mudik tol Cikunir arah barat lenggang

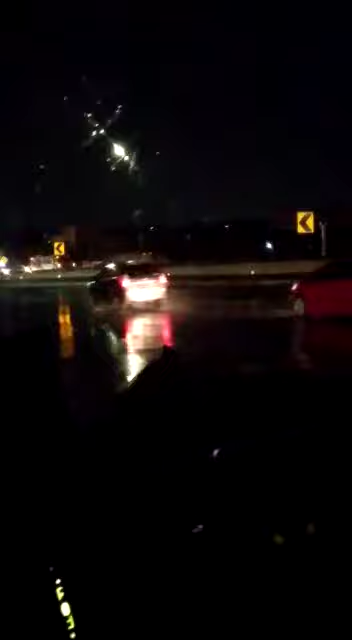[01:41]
Oh, aku penuh full datang. Seragen langgananku. Nah, oh, berarti pun gak ada langganan ya, Mbak. Nek lain ya jatah 200,
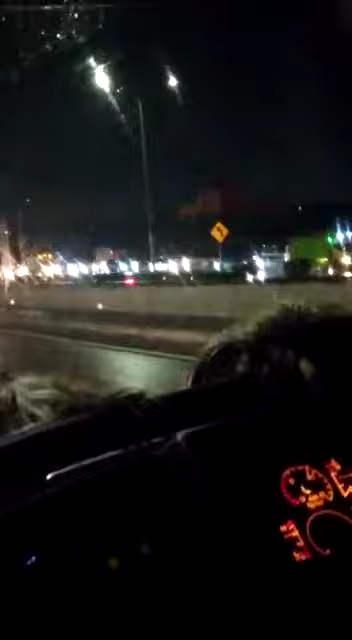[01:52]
300. Singetan itu ya. Singetan iki. Arah Jawa iki. Arah Jawa macet total ya.
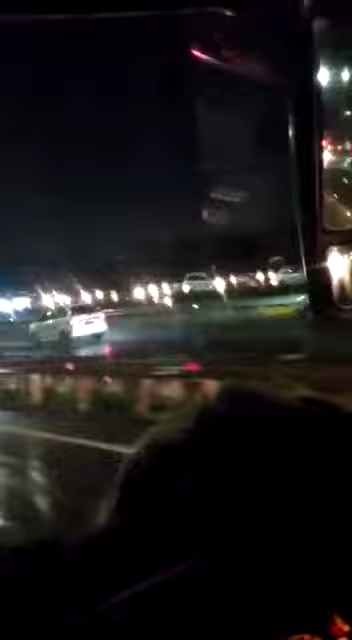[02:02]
Lagi tempat sepuluh ya, belum ntar ya. Nah. Oh. Udah mulai. Biasanya hamin tujuh ya, ngetan itu hanya mulai macet. Ya ini pun mulai peraguan di itu. Ini waktu jam itu. Ini pun kurang 5 hari tau Pak, terus
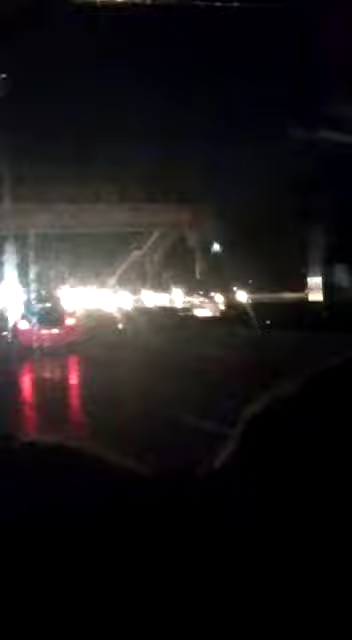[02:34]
kalau hampir 5 tahun buatan mudik Pak Ulo.